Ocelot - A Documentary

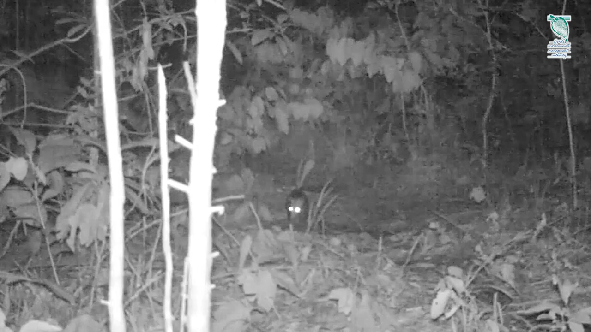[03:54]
But he's lucky that the ocelot is already full, and so escapes being the wild cat's dinner.
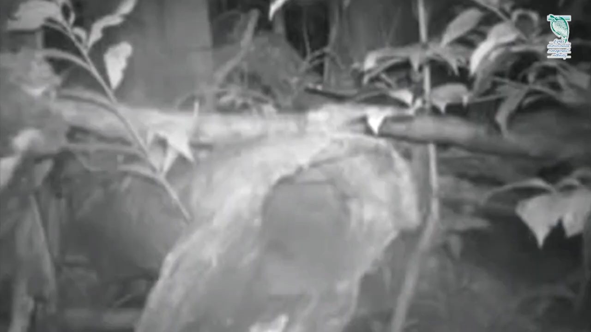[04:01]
But although the ocelot might be the king of the local bushlands,